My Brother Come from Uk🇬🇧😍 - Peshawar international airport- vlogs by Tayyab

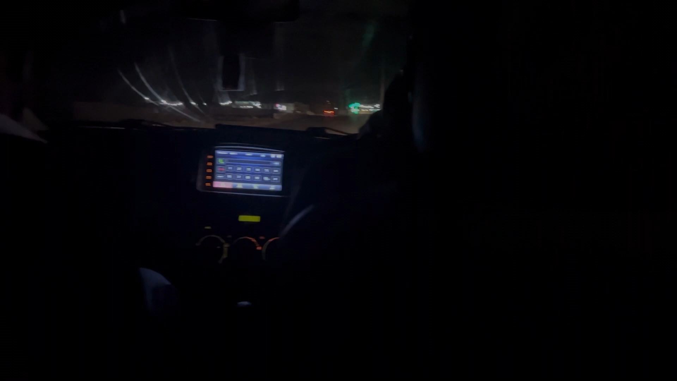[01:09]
अच्छा जी, अभी हम इंटर हो गए हैं मोटरवे पे।